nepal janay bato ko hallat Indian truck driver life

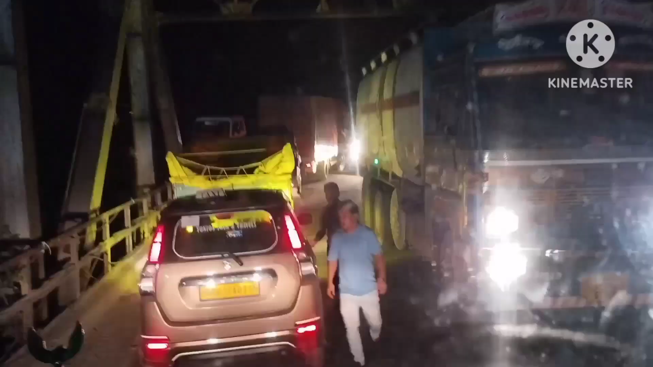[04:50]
यत्रो यत्रो ठुलो ठुलो गाडीहरू हिँड्दो रहेछ र जाम लाग्दैछ त है